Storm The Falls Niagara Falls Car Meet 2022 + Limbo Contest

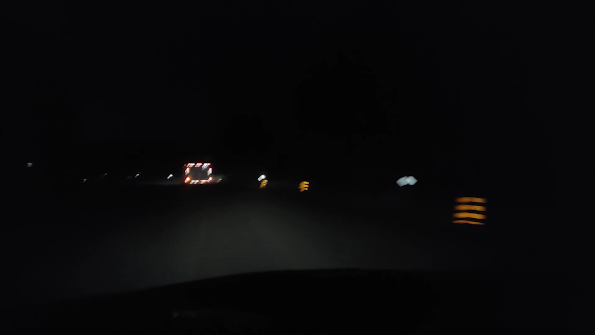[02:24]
I was just about to pass that truck in front of me until it hit this. I don't know if you guys can hear it, but this is a dirt road. Oh well. Nothing I can do now. I can't even turn around. It'd be even worse actually going back.